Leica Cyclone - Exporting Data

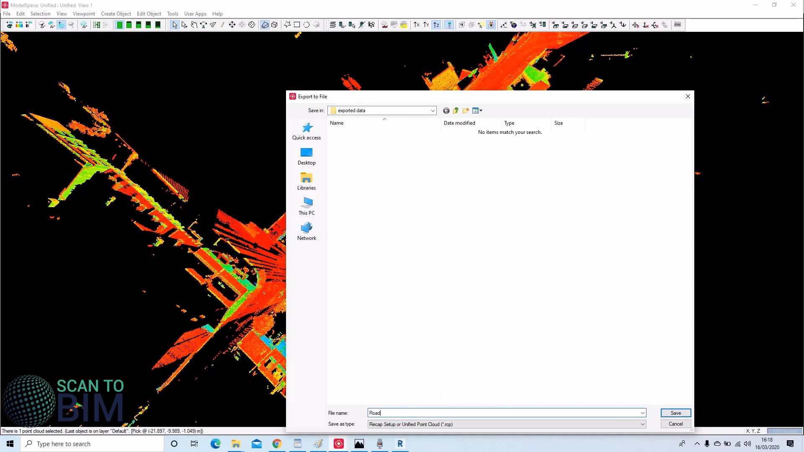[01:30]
or Edgewise 3D, or Autodesk Revit BIM software, then you'll want to have the data in RCS or RCP format. You can use Recaps to generate the RCP file, from E57, PTS, etc.
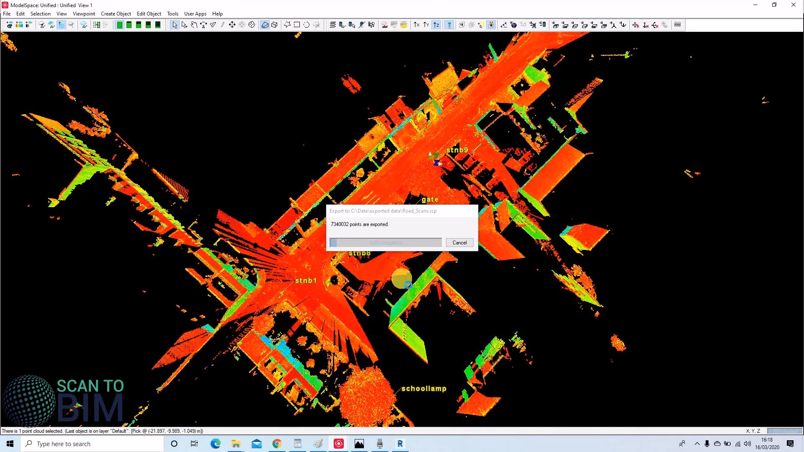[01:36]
Alternatively, Leica sell a Publisher Pro licence that allows for direct export to RCS or RCP.
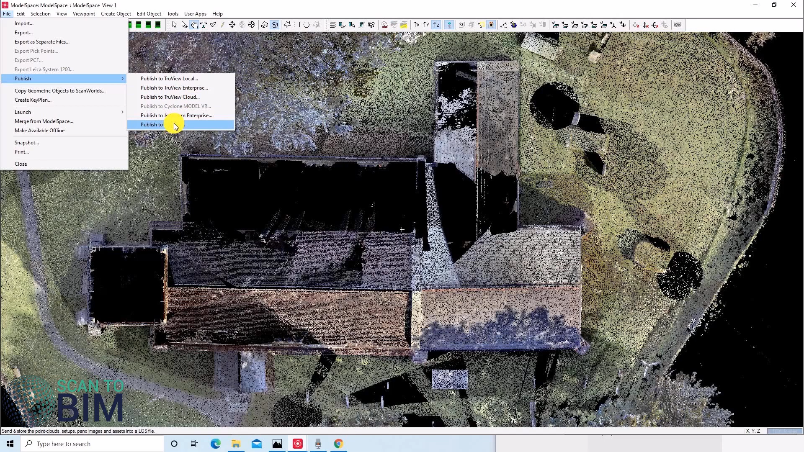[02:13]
So we're going to go ahead and publish an LGS file.
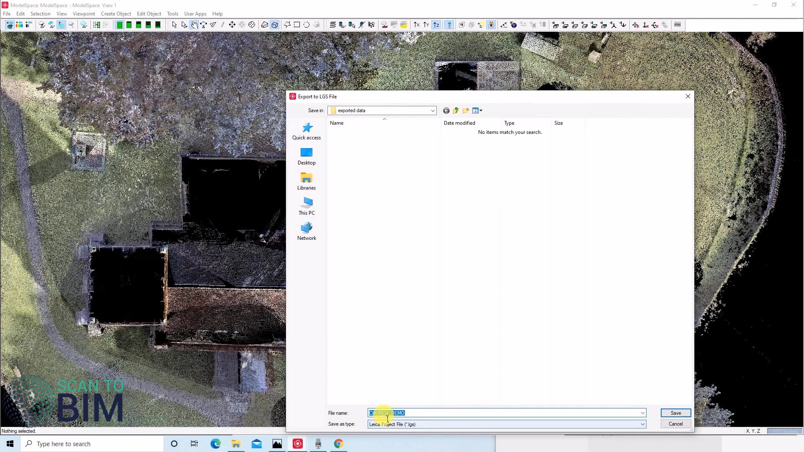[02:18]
We're going to call it Church Demo. We're going to use ScanMail Positions, Camera Positions, and we're going to include point cloud data. We select the highest resolution panel image we can, and we're going to make our site match slightly larger. Specify the size.
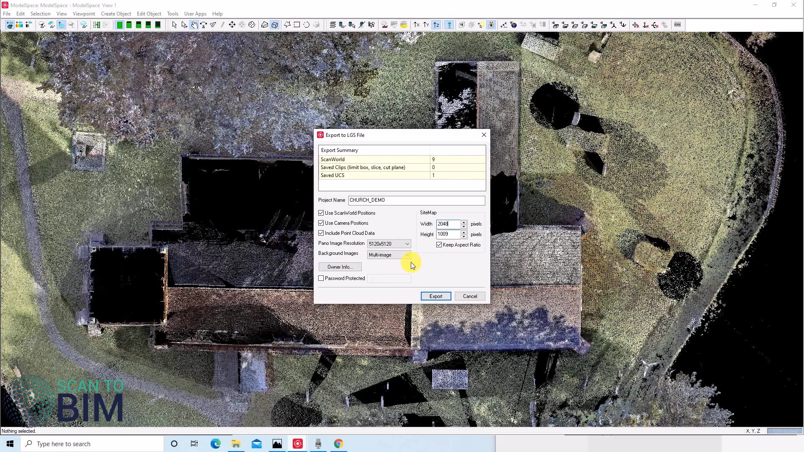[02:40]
You can also export your click boxes, limit boxes, and you can enter owner information if you want to. LGS files can be used with other Leica software and plugins, such as TrueView Enterprise and Cloud, Jetstream Enterprise and Viewer, and CloudWorks plugins for Revit,
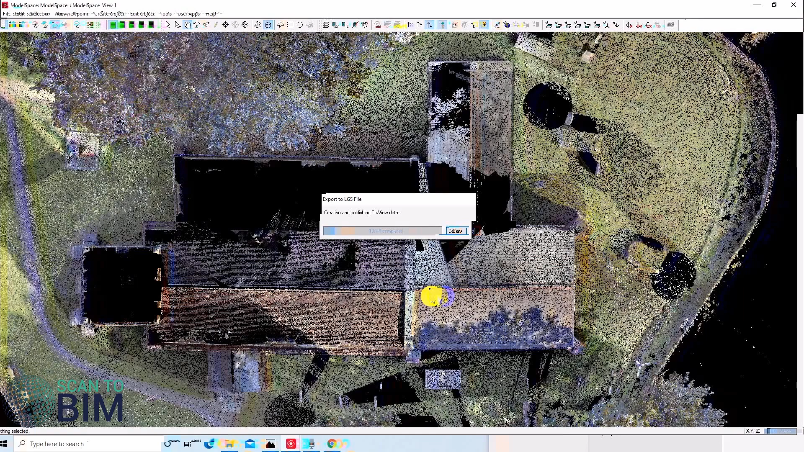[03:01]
AutoCAD, PDMS, MicroStation, 3D Reshaper, and more.
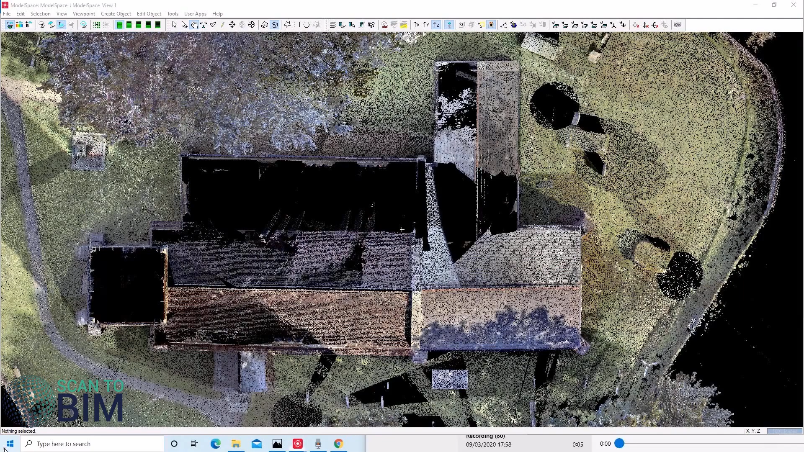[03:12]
Once the LGS files finished exporting, we can run Jetstream Viewer, open our LGS project.
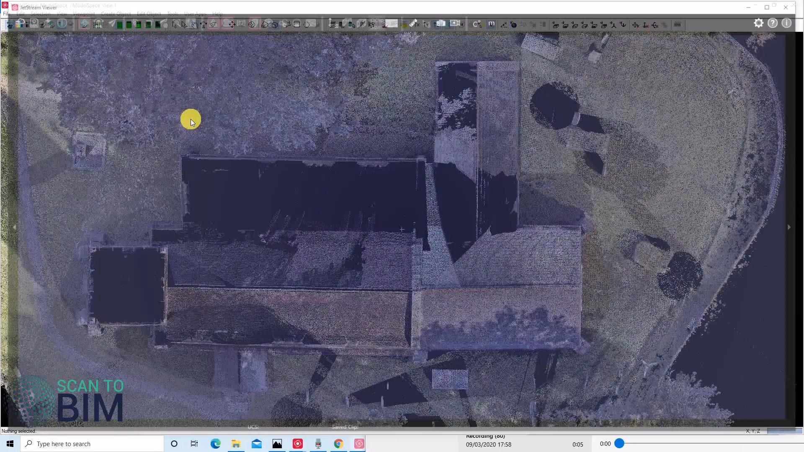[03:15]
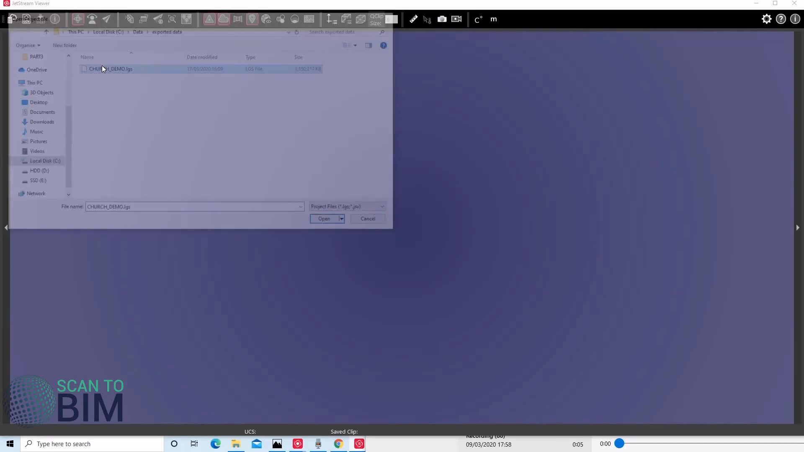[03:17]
Here's our site map with our scan positions.
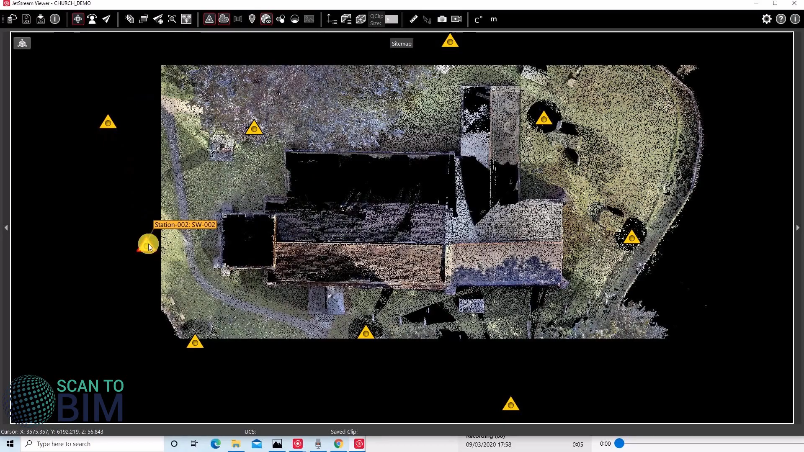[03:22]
So scan world one, and two, and three, can double-click the scan world to enter the panoramic image.
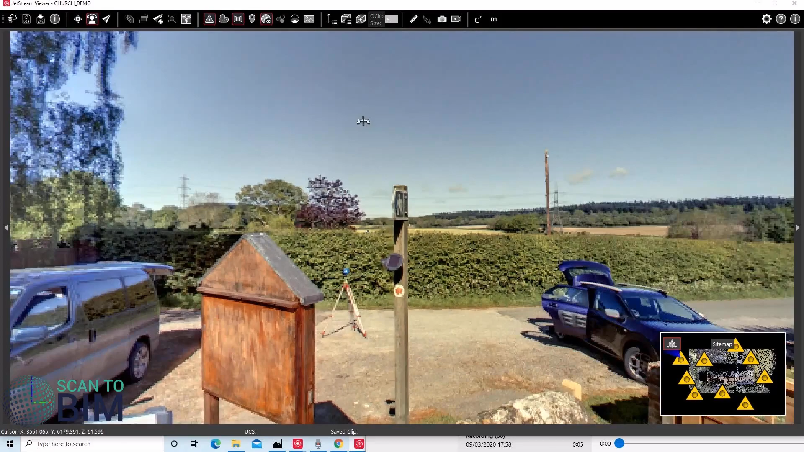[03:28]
We can jump between scan
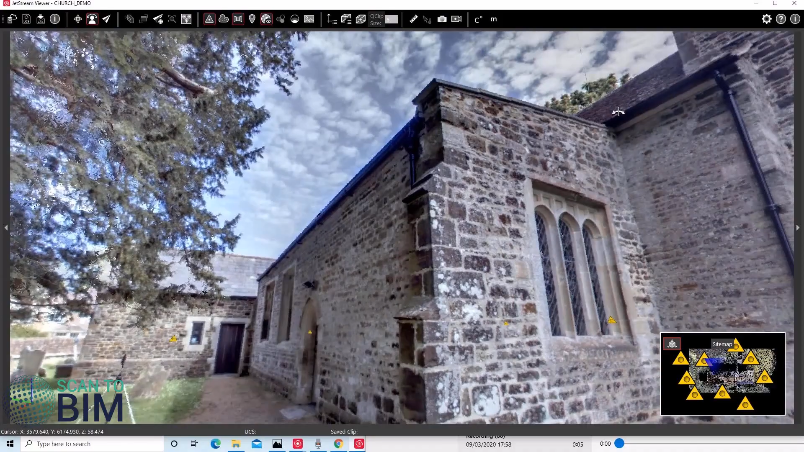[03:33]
positions by double clicking the scan world icons. You can also work in 3D, like so.
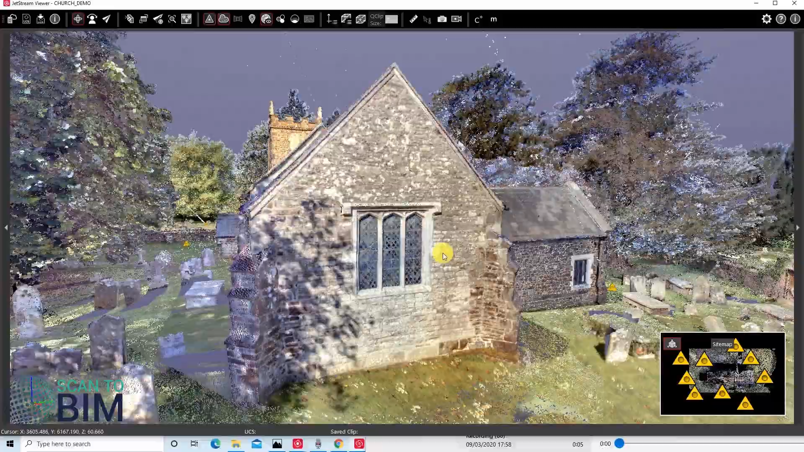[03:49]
And we can get a good look at the point cloud.
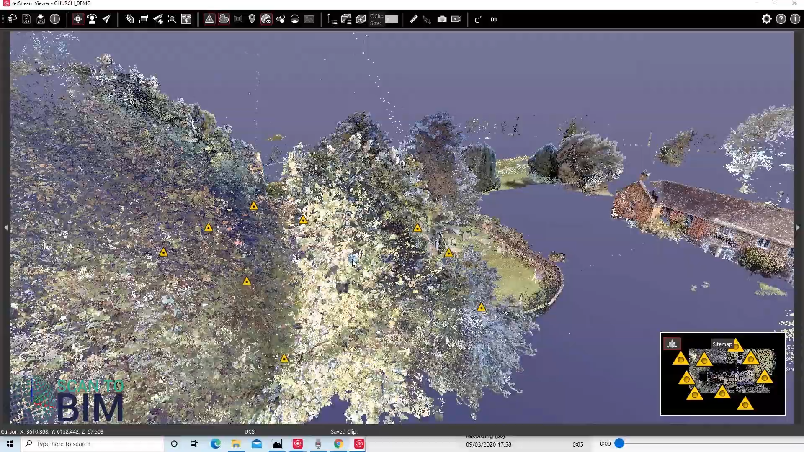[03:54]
There's a lot of trees there.
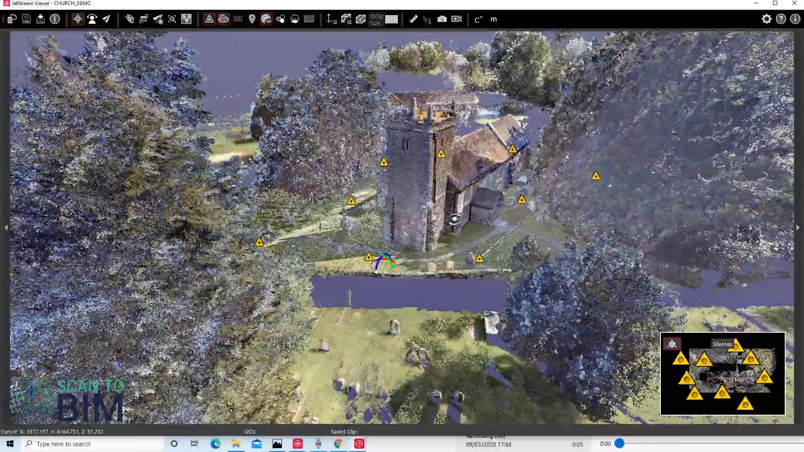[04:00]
There's also a fly-through option. You can use these fly-throughs to generate animations.
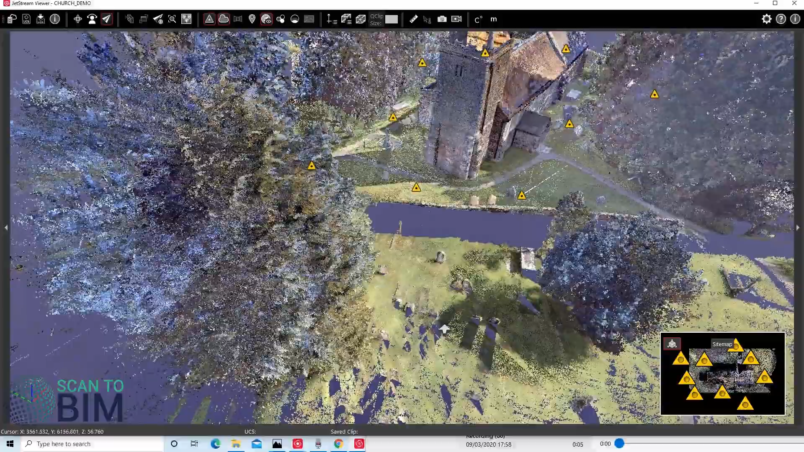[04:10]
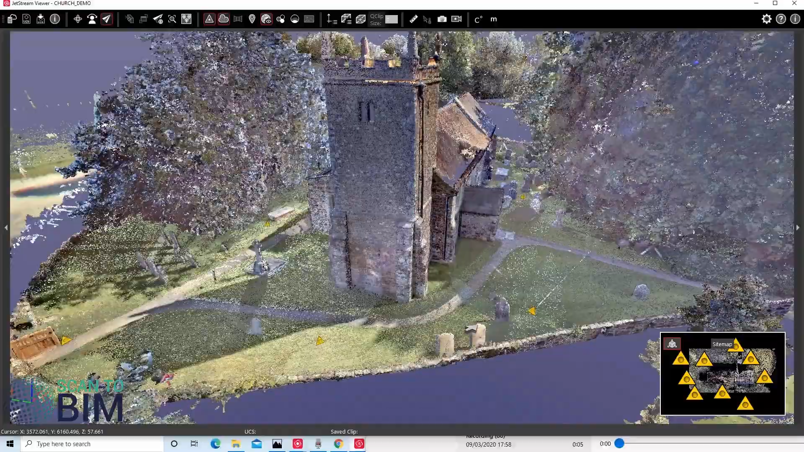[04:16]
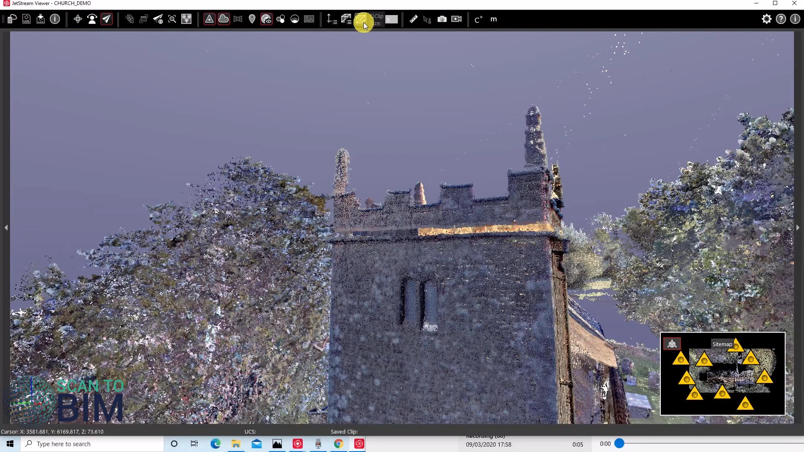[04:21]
There's the ability to do quick clips, so we can select a point there for example. And we can change the colouring of the points to, say, intensity map.
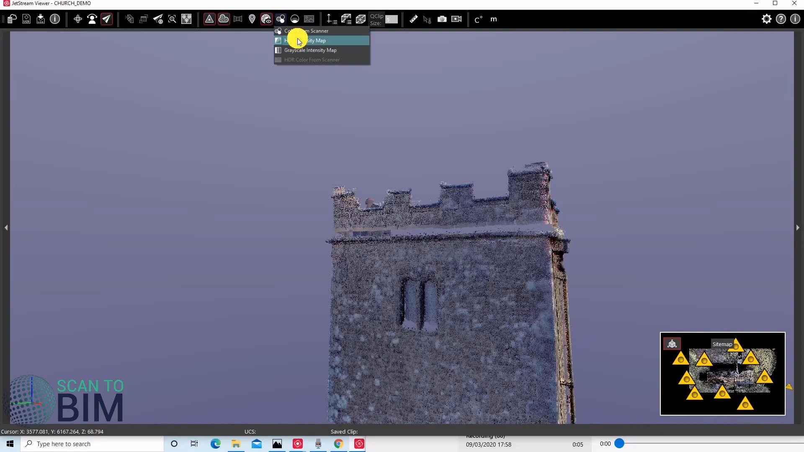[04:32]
And we can also take measurements.
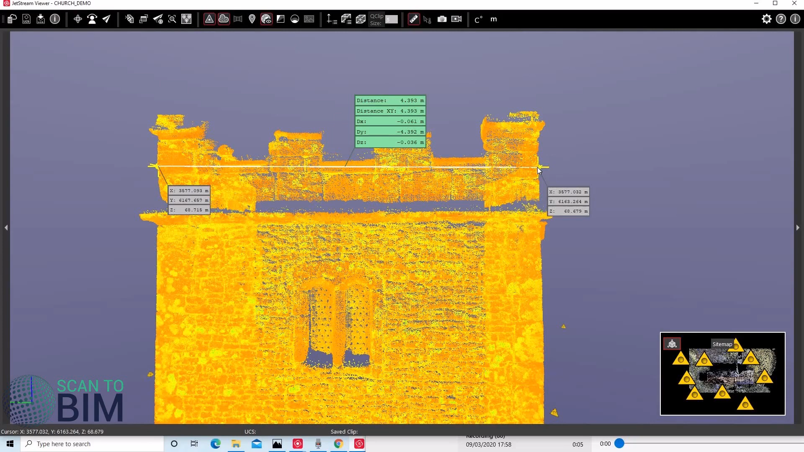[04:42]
Find out the distance there. We can turn the clip off. If you discovered that you wanted to make a larger clip, you can alter the clip size here.
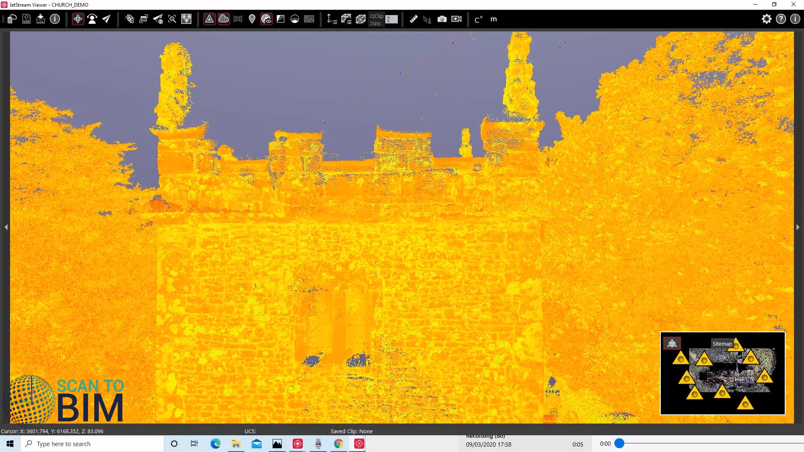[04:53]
Again,
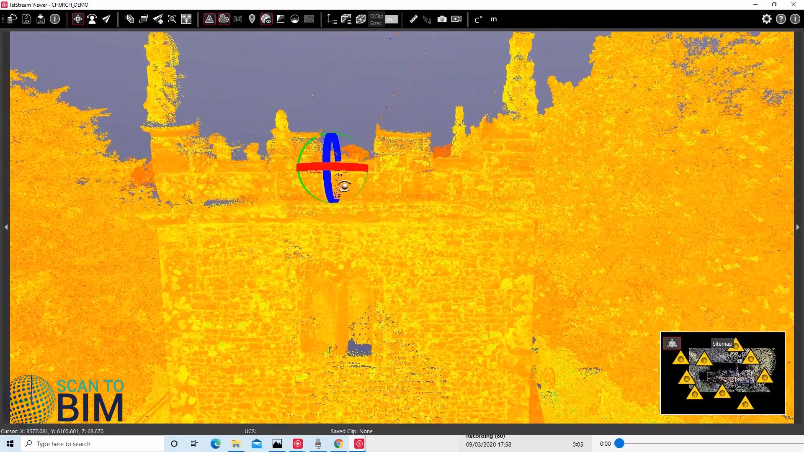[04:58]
select the area that you're interested in.
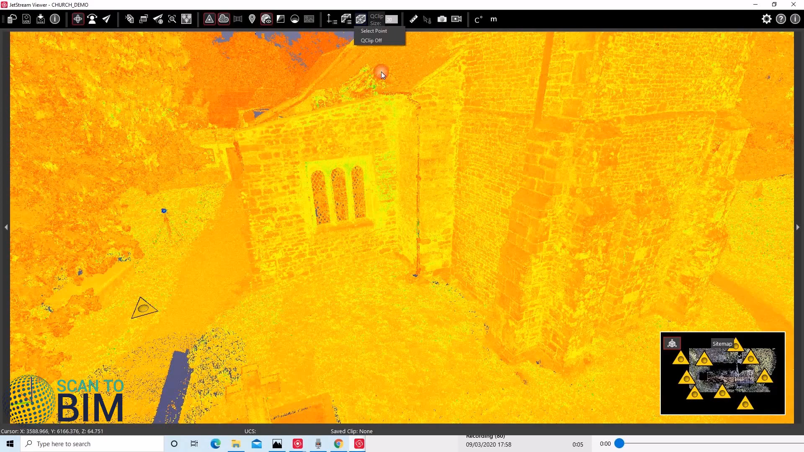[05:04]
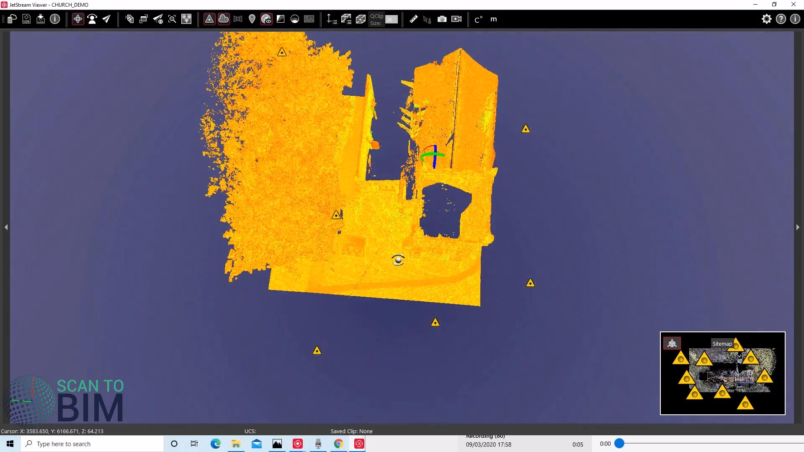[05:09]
And you can see we have a much, much larger clip there.
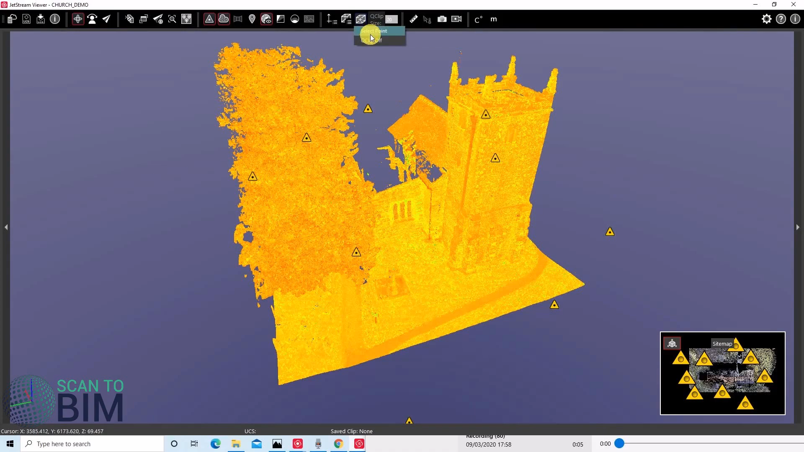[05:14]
You can always use the site map to enter one of the scan world views.
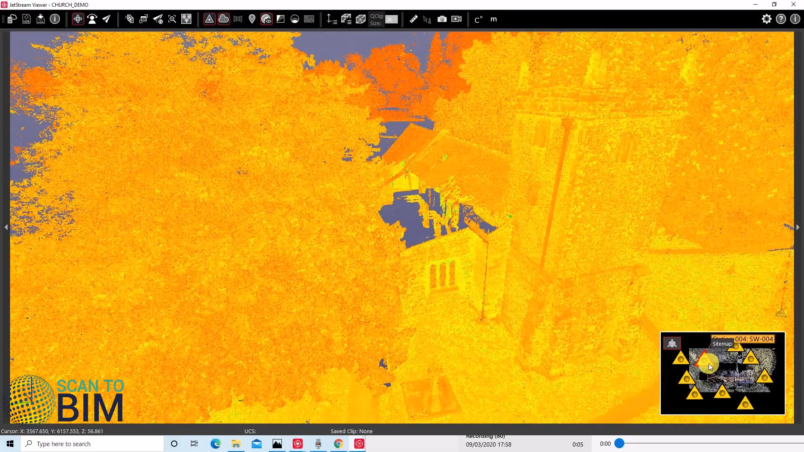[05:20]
So we can jump from right across our site.